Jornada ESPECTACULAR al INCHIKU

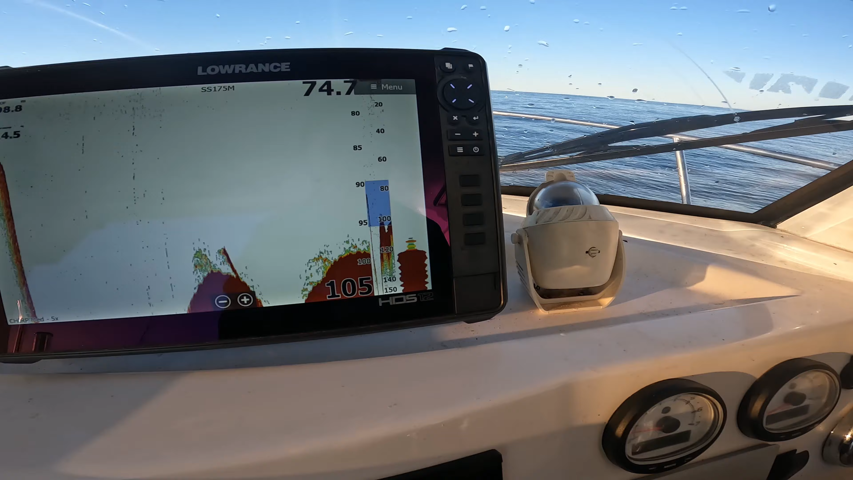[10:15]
Un poquito más, eso es, aquí. Vale, sí, cuidado.
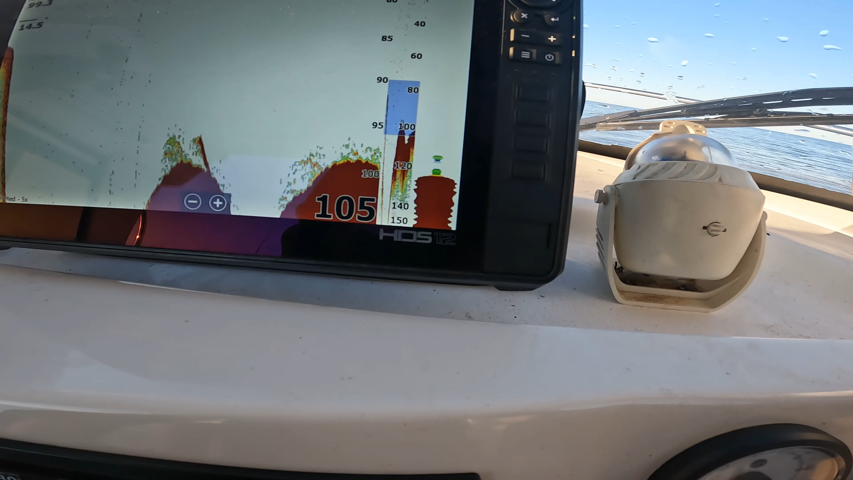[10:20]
Ahí estamos en la caída. Aquí hay que empezar a caer, aquí es donde me gusta, donde empieza a caer.
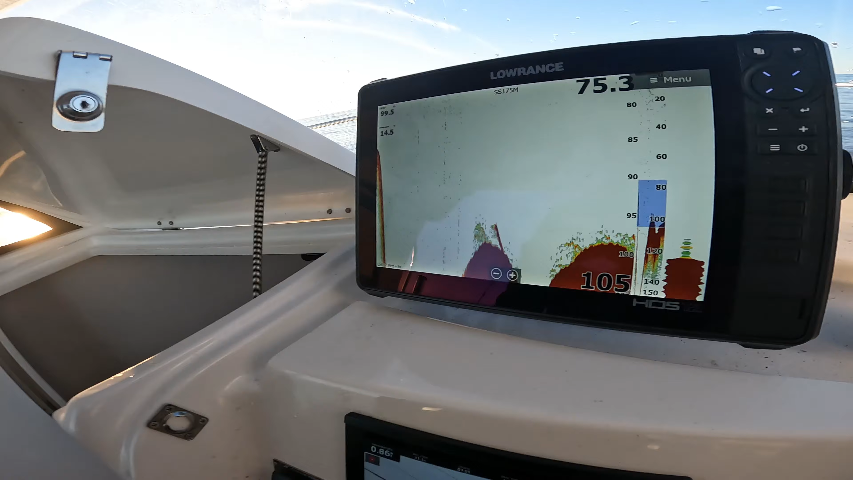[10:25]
Pues si el fondo es un poquito rugoso, sacamos unos molleros. Una brótola, en castellano. A probar suerte.
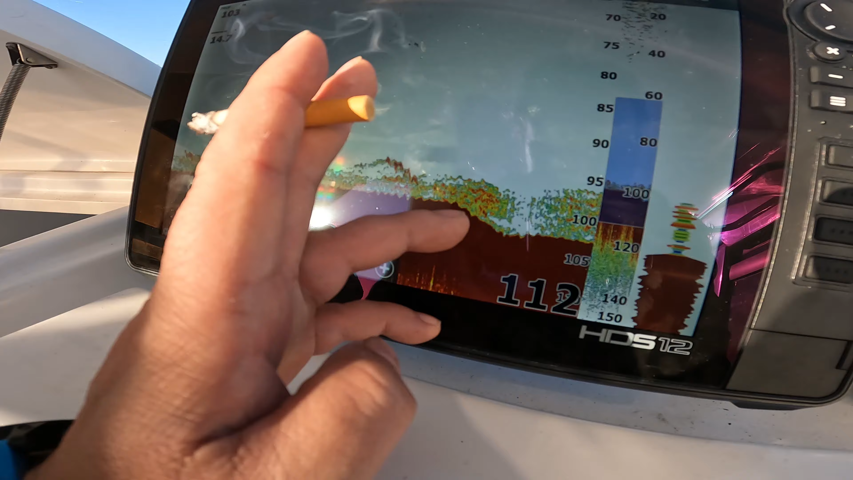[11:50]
Porque yo quería bajar, quería pescar la bajada, por tanto ya hemos pasado. He adelantado unos 20 metros la barca a ver si pescamos encima de donde yo quería.
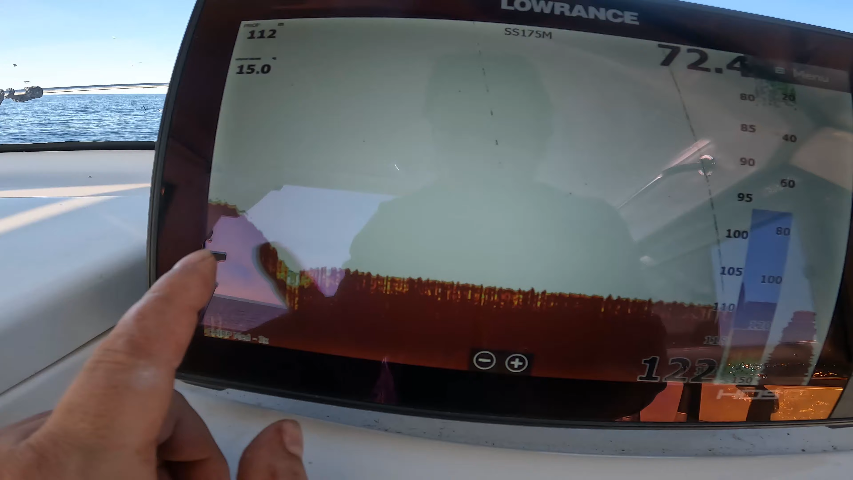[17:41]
Aquí lo que vemos, que se ve aquí que hay como... Esto es porque hay un cambio de altura directamente.
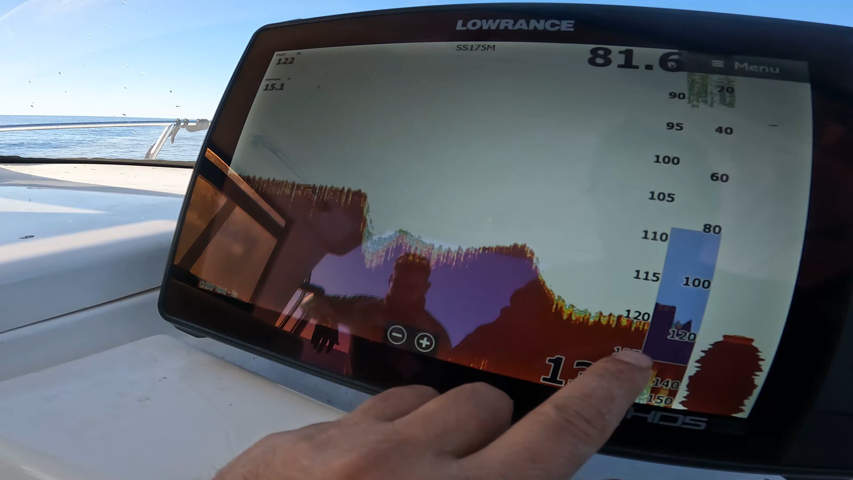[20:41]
Aquí hay unas subidas y bajadas.
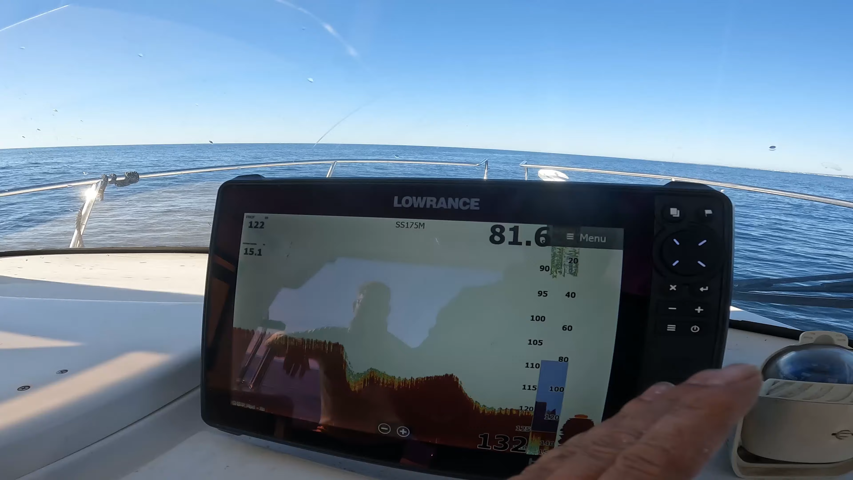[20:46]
Estamos aquí, estamos 10 metros para adelante, pero tocamos pescar por aquí. Si mi intuición funciona. Aquí no hay referencias.
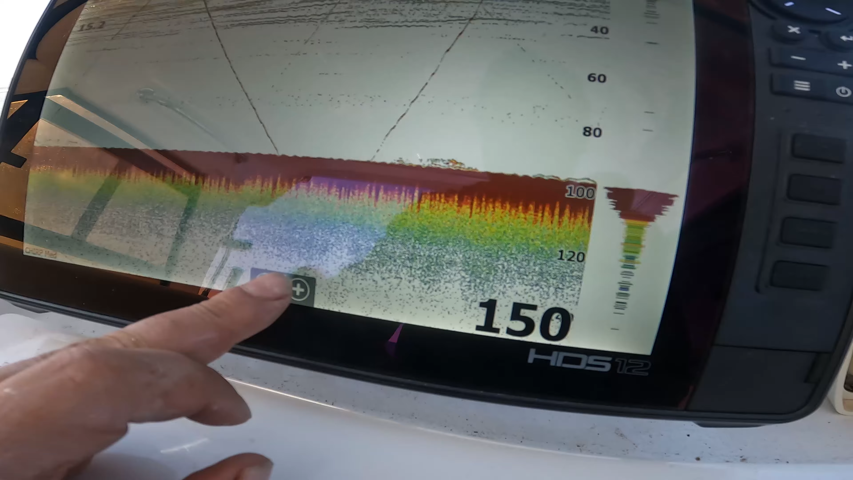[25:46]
Lo cogeremos. Seguiremos cogiendo algo aquí.